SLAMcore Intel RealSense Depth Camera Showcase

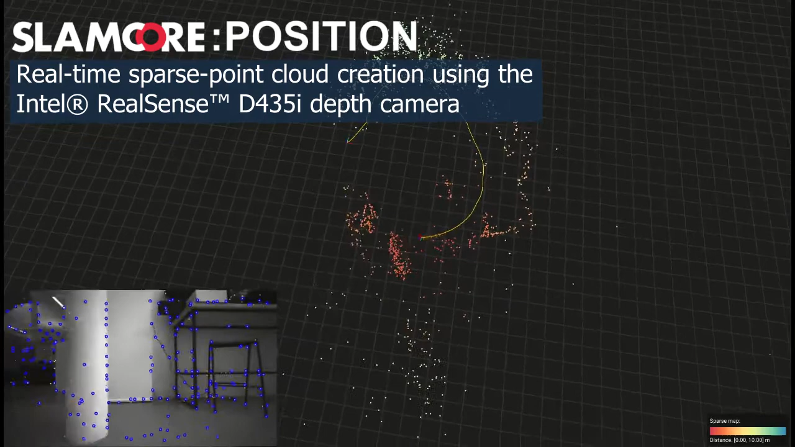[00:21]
while simultaneously calculating the position of the sensor relative to these landmarks. Our algorithms are constantly checking to see if they've visited a place they've been before.
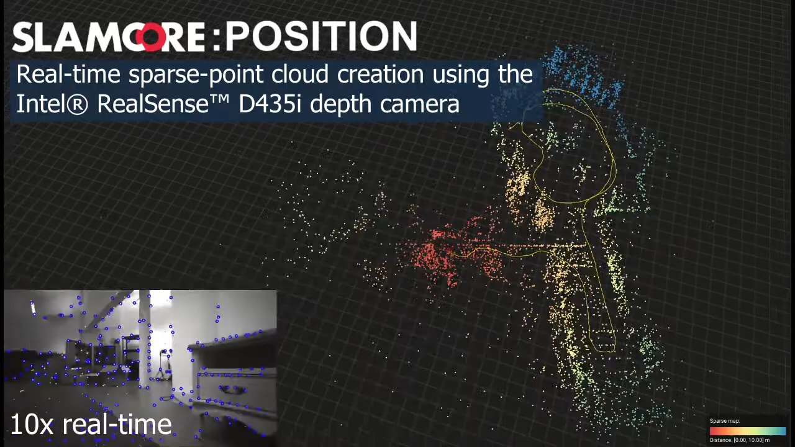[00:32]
This additional information could be fused back into the map to account for any drift which may have accumulated over time. Our system will map a space it's never been before, from living room to warehouse scale, and provide the foundation for your autonomy stack.
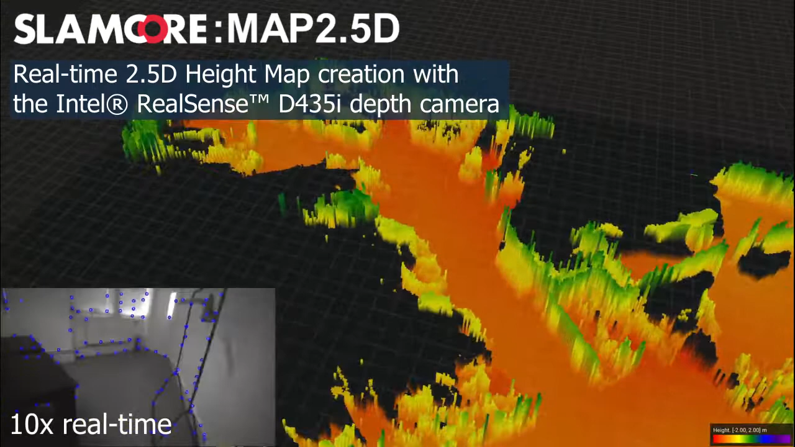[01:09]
Again, this map is created on the fly, in real-time, with no previous information of the space. This representation is very memory efficient, allowing large-scale environments to be mapped with just a few tens of megabytes.
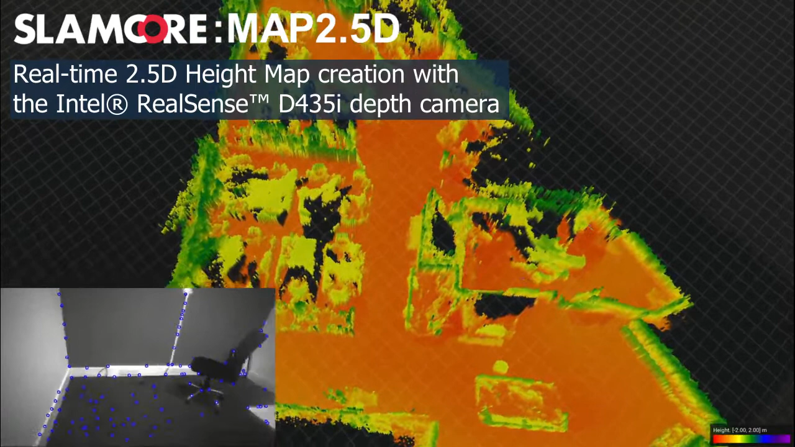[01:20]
Once a map is created, it can be saved and loaded onto any compatible machine. Here we see our system positioning itself within a previously built map.
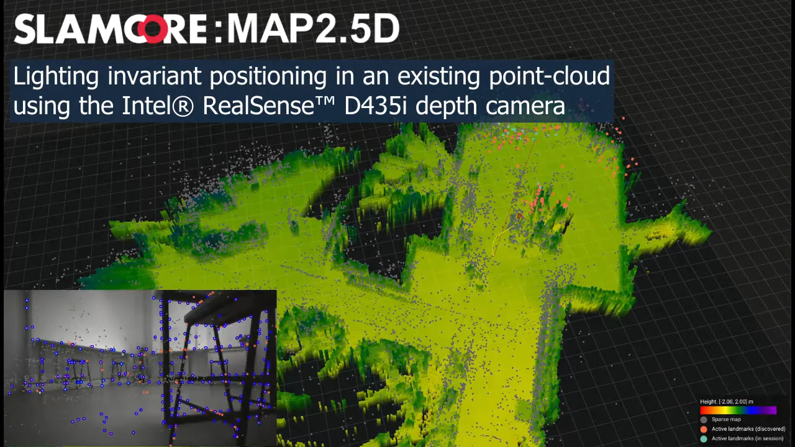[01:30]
Even though the lighting has changed and objects moved around, we can still position with centimetre accuracy.
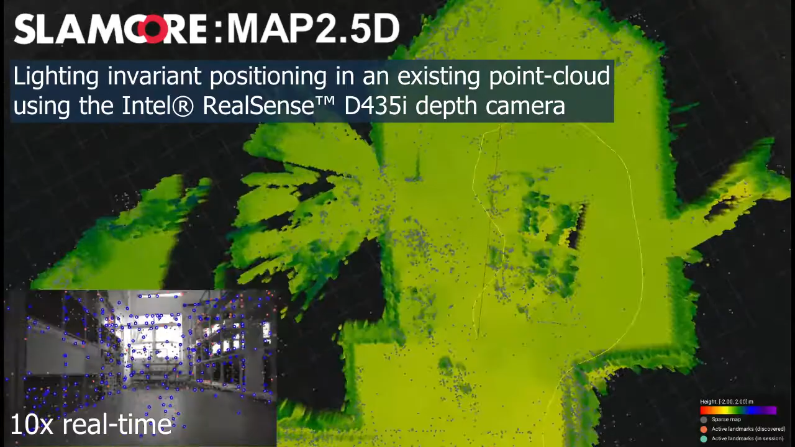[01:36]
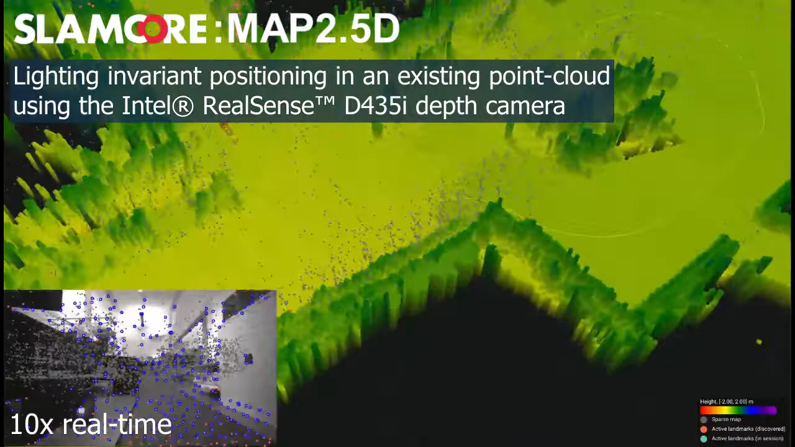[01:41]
For this we use the passive sensors, so there's no limit to the number of machines that can operate within the same space, sharing information within the same spatial reference frame.
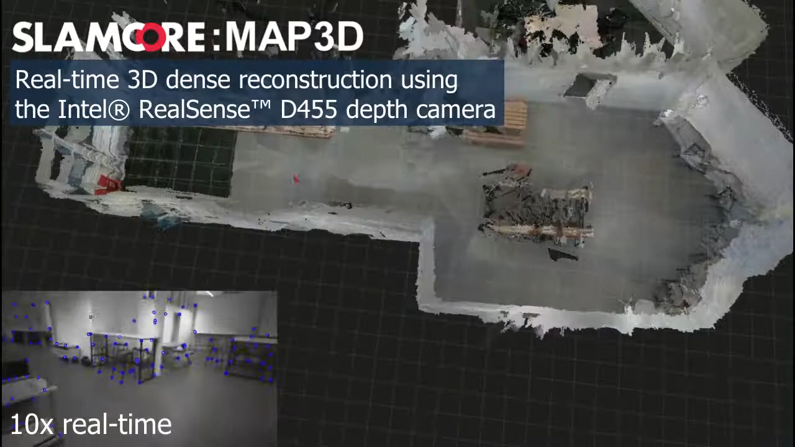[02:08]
Because we're using an RGB sensor for this, we can render the world with texture and colour all in real-time.
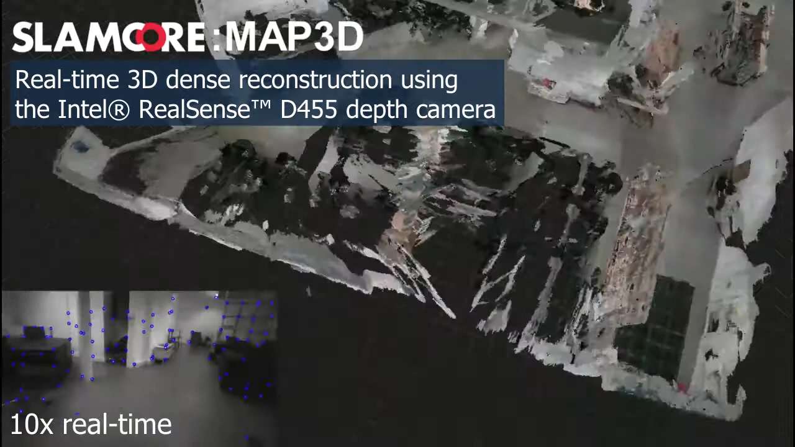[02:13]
This map can be shared with other machines and human operators to create a consistent and reliable representation of the operational environment.
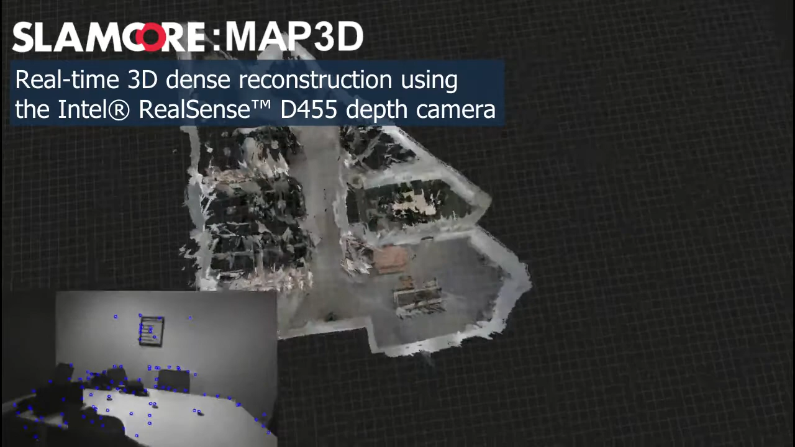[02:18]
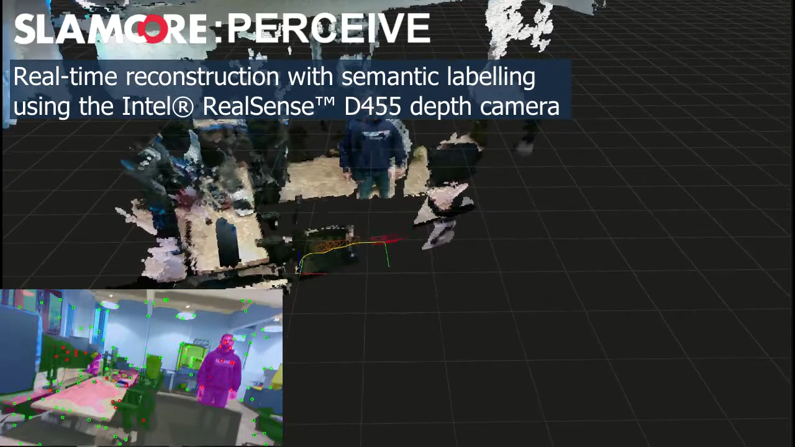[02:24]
Finally, using our state-of-the-art panoptic neural network, our algorithms are able to identify and categorise objects in real-time.
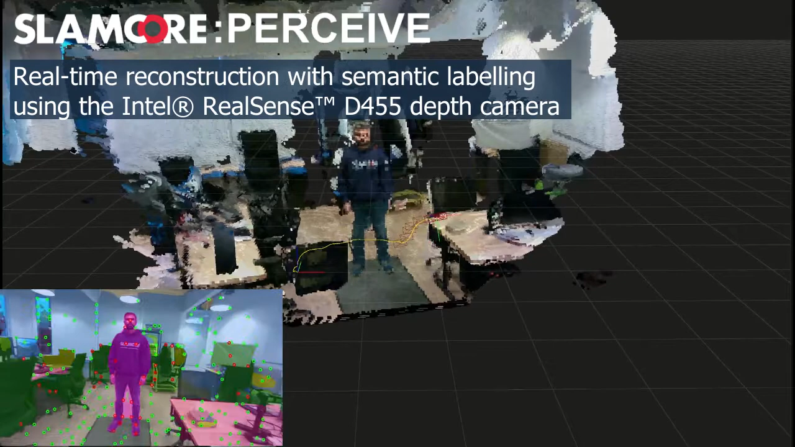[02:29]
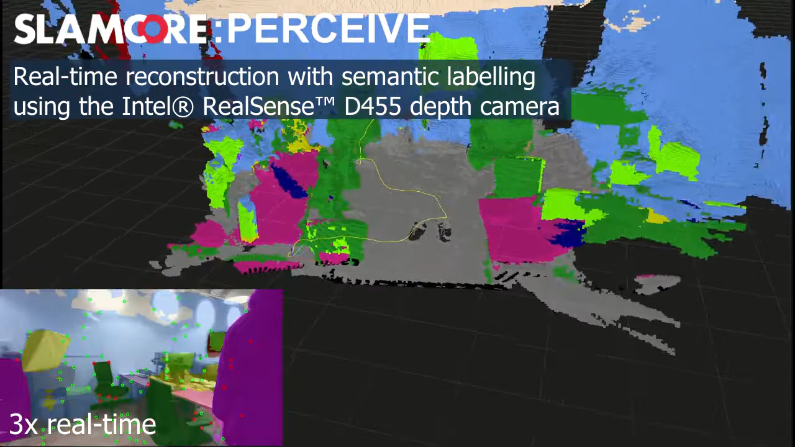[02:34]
This provides the system with the location of objects in both position and time, allowing for the easy removal of dynamic objects such as people,